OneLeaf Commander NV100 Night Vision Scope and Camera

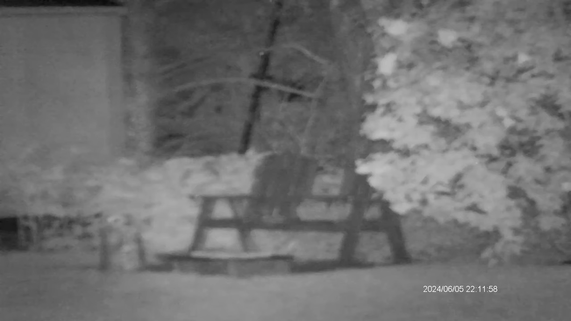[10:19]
We're going to do a little nighttime shooting backyard, same location. Now I'm going to have to walk away from the camera so my voice isn't going to be recorded, but we'll see how well the camera works with the infrared.
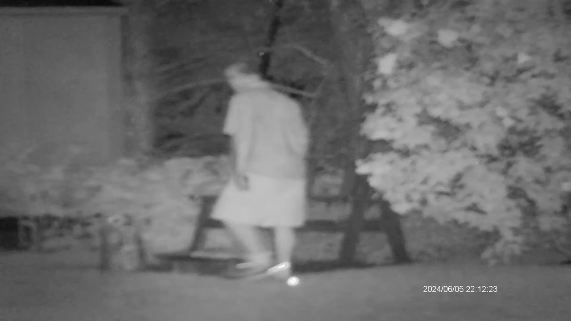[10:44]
All right, let's wrap this video up with a few closing thoughts for the one leaf Commander NV100 night vision scope and camera.